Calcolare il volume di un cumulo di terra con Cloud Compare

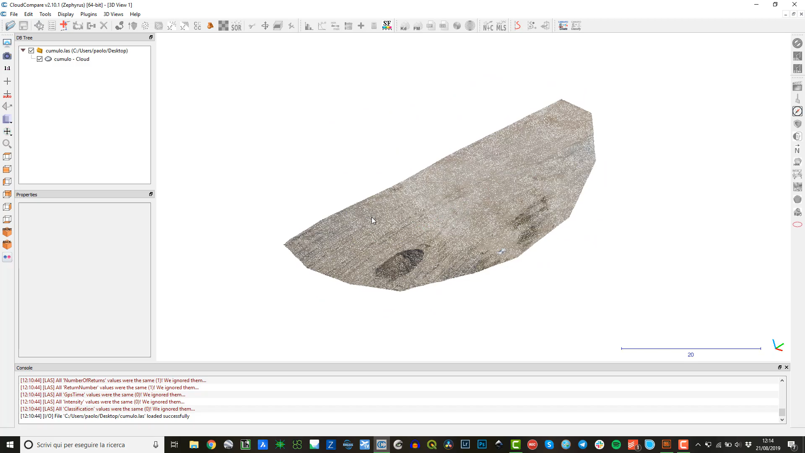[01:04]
Questa è la nuvola di punti che voglio utilizzare per fare questo calcolo, per farti vedere come si possono calcolare i volumi utilizzando Cloud Compare senza avere a disposizione dei rilievi in step temporali diversi. Ora, questo qui è un pezzetto di una nuvola di punti da rilievo aerofotogrammetrico e la mia idea è quella di farti vedere come si calcola il volume di questo cumulo. Allora, aumento un attimo la dimensione dei punti, quindi default point sites,
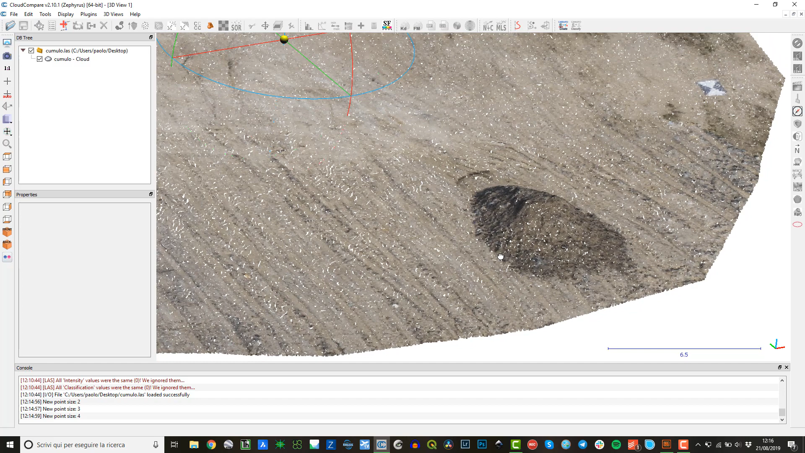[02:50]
Comunque ti metto il link in descrizione al video dove facevo vedere il calcolo volumetrico tra confronto di nuvole di punti. Il principio è quello che è sempre al solito, quindi creare una nuova nuvola di punti che possa utilizzare come riferimento per confrontare le due nuvole e quindi tirare fuori le differenze volumetriche. Allora, come si fa? Si fa che io devo cercare di individuare una nuvola di punti che possa essere rappresentativa del piano su cui si poggia questo cumulo, perché il volume di questo cumulo viene calcolato a partire dal piano di appoggio e il piano di appoggio è abbastanza ragionevolmente questo piano qui, è un piano abbastanza uniforme.
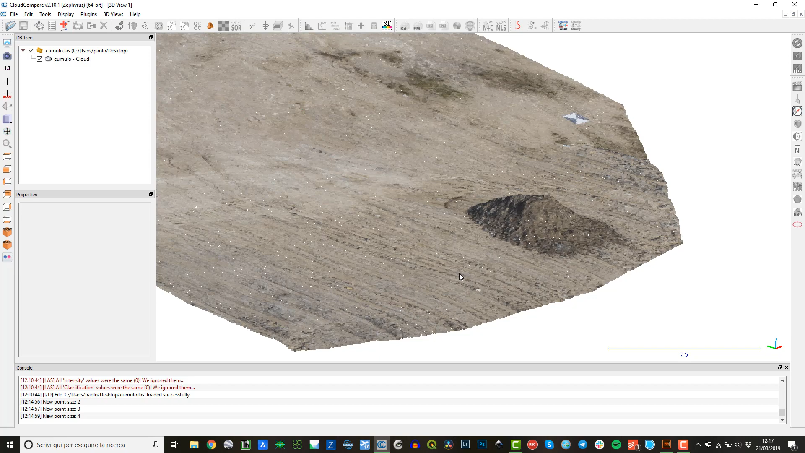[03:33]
Questo metodo funziona in questi casi dove è abbastanza facile trovare un'uniformità di piano su cui si appoggia il cumulo di cui vuoi lavorare, di cui vuoi conoscere le informazioni volumetriche. Allora, la prima cosa da fare è cercare di generare una nuvola di punti che sia rappresentativa di tutta quest'area senza la
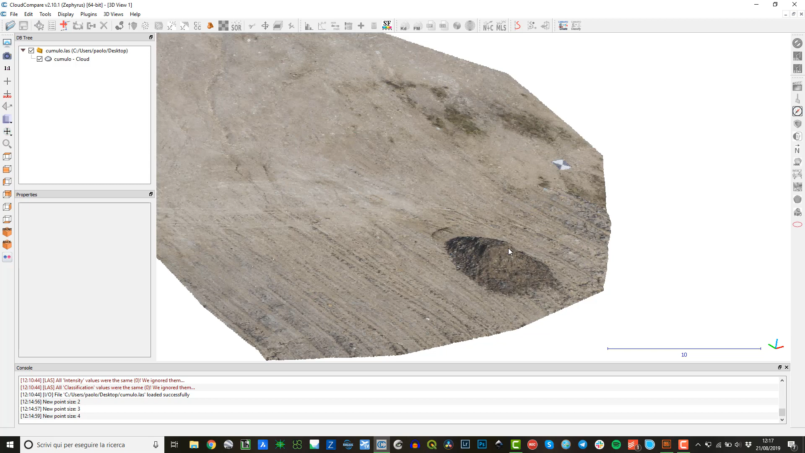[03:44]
presenza del cumulo e che vada a rappresentare al di sotto del cumulo un piano che poi utilizzeremo per fare il confronto e quindi fare il calcolo volumetrico utilizzando lo strumento di calcolo volumi 2,5D, quindi lavorando con modelli digitali di elevazione. Allora, si fa così, devo togliere innanzitutto questo cumulo, quindi questo cumulo come lo tolgo? Lo tolgo col comando di segmentazione,
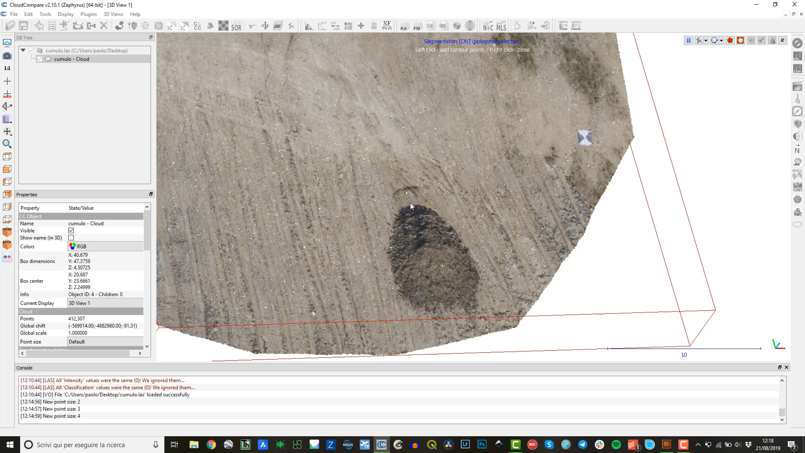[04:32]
si attiva il comando di segmentazione con la finestra che ti dà le opzioni di segmentazione, quindi ho già attivo la possibilità di selezionare una polilinea, quindi io traccio per punti una polilinea che mi delimiti il cumulo che ho qui a terra. Non è molto preciso, potrei fare di meglio, se vuoi fare dei calcoli molto più precisi è meglio fare questa attività con un po' di attenzione, però diciamo che ci siamo. L'ultimo punto, tasto destro, la polilinea, il poligono, scusa, si chiude, voglio eliminare questo cumulo, in realtà non lo sto eliminando, sto segmentando,
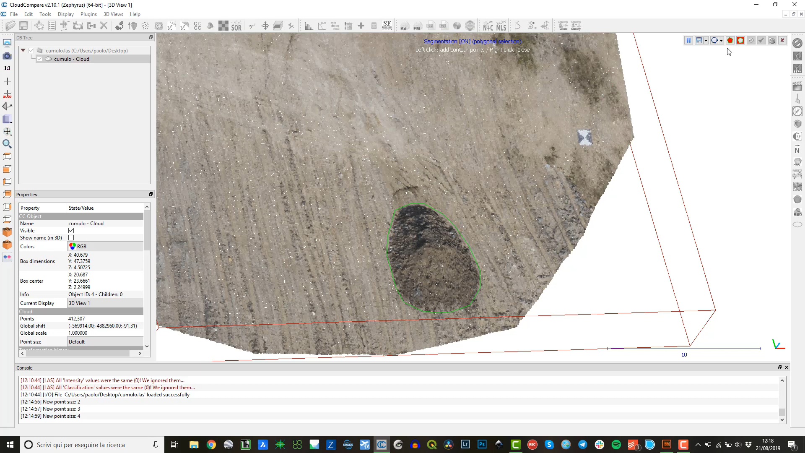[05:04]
vedremo che Cloud Compare poi mi lascia le informazioni sia di una nuvola che dell'altra. Comunque in questa fase do un segment out e quello che ho ottenuto è che la nuvola di punti è stata, tra virgolette, bucata e sono state tolte le informazioni relative alla parte dove c'era il cumulo. Se io do, ok, non devo togliere nient'altro, se avessi altri cumuli farei la solita cosa anche per gli altri cumuli, sempre all'interno del solito comando di segmentazione attivo. Do la spunta, conferma la segmentazione, quindi cosa è successo?
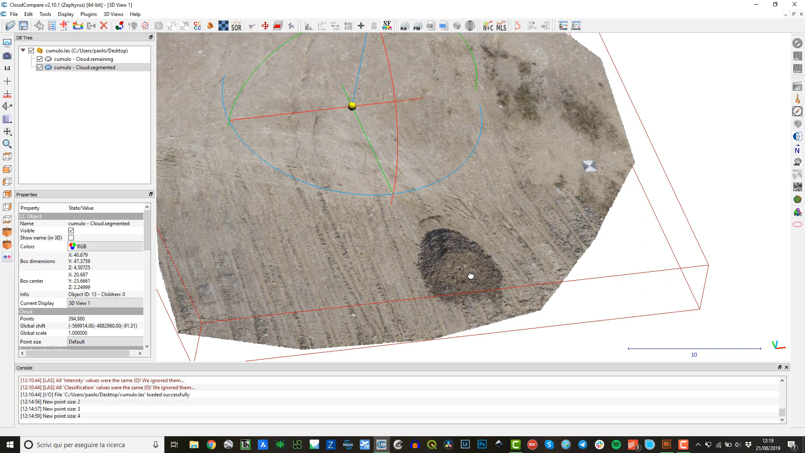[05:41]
È successo che lui mi ha fatto rivedere nella visita principale la situazione esattamente così come era al momento dell'importazione della nuvola di punti. La differenza è che qui dentro, nell'albero dei layer, la nuvola è stata appunto segmentata, quindi abbiamo la nuvola che lui ha chiamata cumulo,
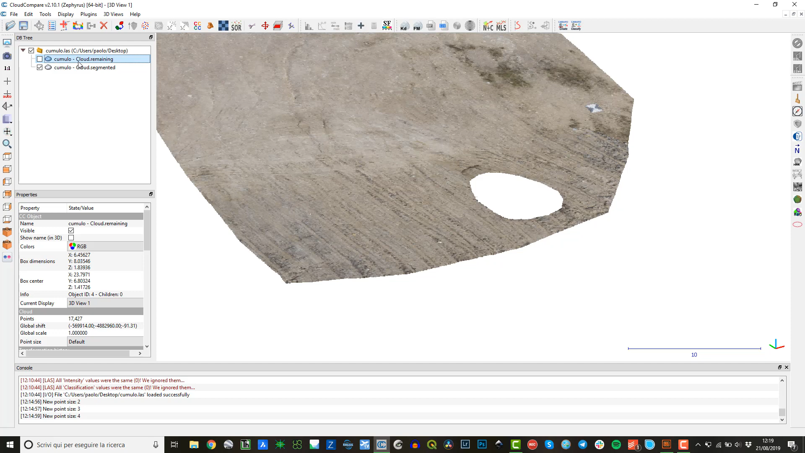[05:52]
dato un nome non troppo originale, underscore remaining e poi c'è la nuvola cumulo underscore segmented che è quella che ho fatto sparire.
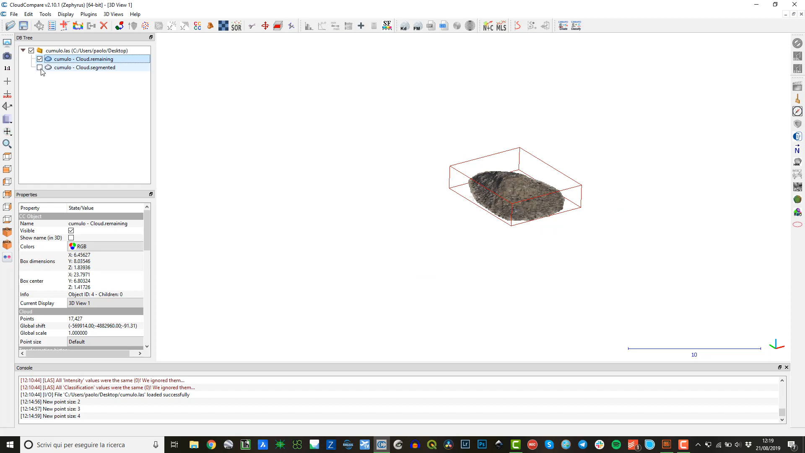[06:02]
Io ora devo lavorare su questa nuvola di punti qua, sulla nuvola di punti cloud segmented, quindi sulla nuvola di punti che non ha la presenza del cumulo, perché quello che devo fare adesso è cercare di riempire questa nuvola di punti con dei nuovi punti che siano il risultato dell'interpolazione delle informazioni prese dai punti che ci sono qui intorno.
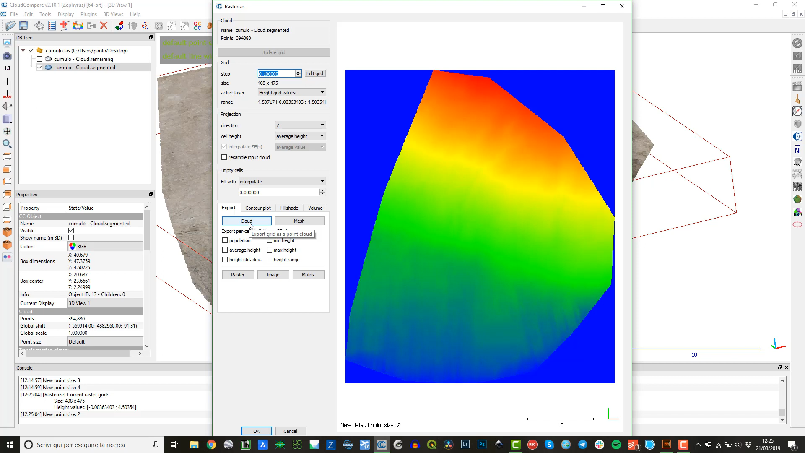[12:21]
di generare, di esportare un cloud, quindi lui mi dice Export Grid as a Point Cloud, lui con questo comando cosa fa? Esporta e la mette qui nell'albero dei layer, adesso ti faccio vedere che lo fa, fai caso a quest'area qui mentre schiaccio il tasto Cloud, ok vedi si è popolato di un nuovo elemento, Cumulo Cloud Segmentation Raster 0.1.
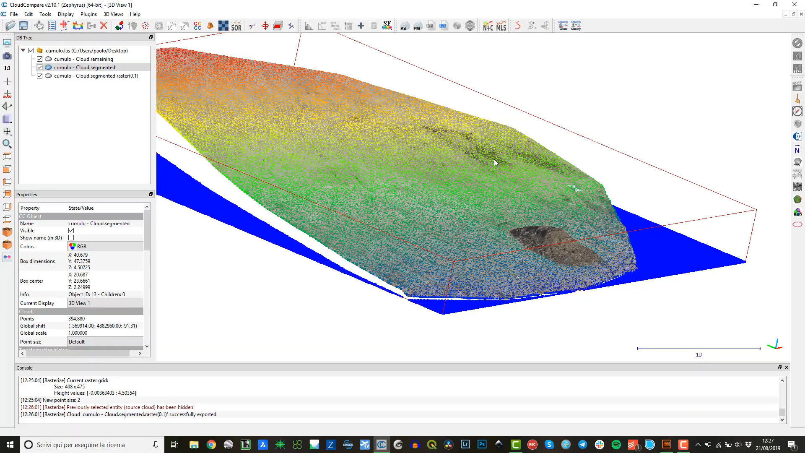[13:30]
quindi con il cumulo e con la nuvola di punti bucata, quindi privata del cumulo.
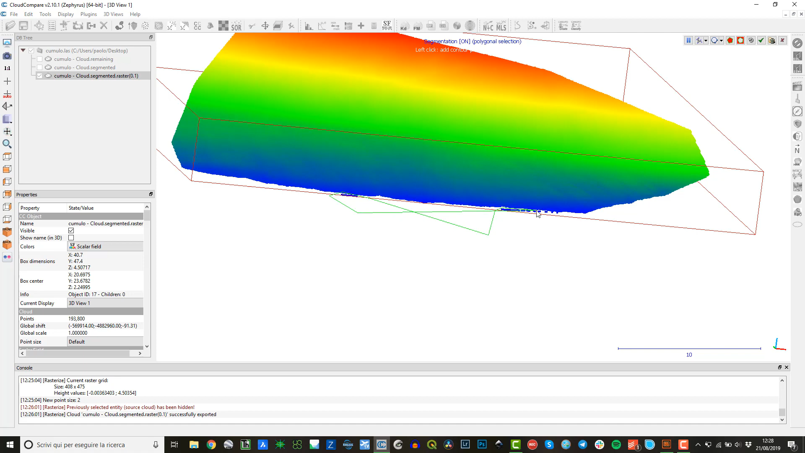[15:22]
Individuo la zona perimetro, col poligono la zona che voglio togliere, faccio un segment out. C'è ancora qualcosa forse qua da togliere, sì. Questi pezzettini qui di punti che sono il risultato dell'interpolazione nell'area quadrata. Ok.
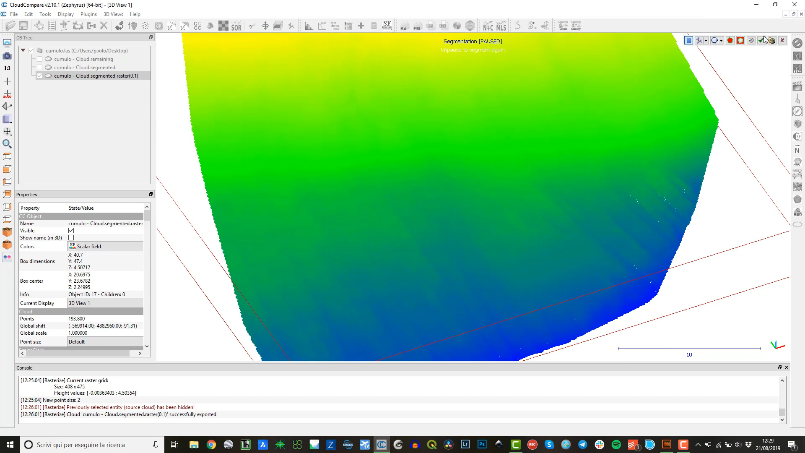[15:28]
A questo punto io ho di nuovo quando do il comando ok mi rifarei vedere tutto quanto.